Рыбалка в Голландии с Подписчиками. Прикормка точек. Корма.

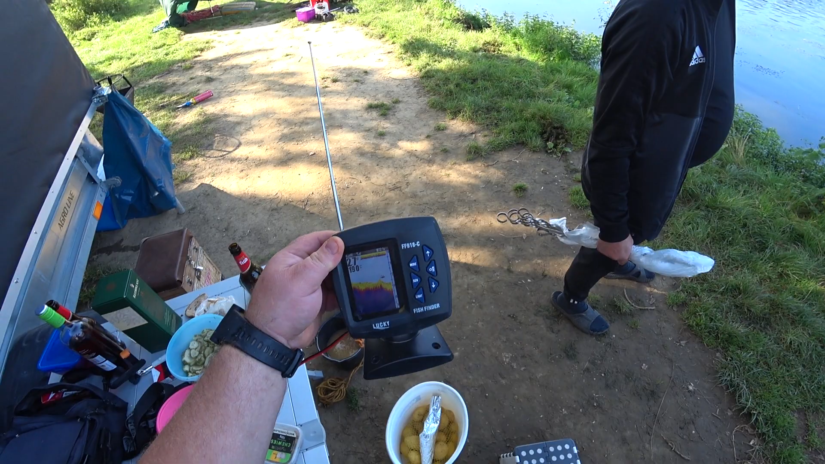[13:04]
Смотри, сколько рыбы орёт. Это большая. Она всегда состоит такой на большую рыбу у нее.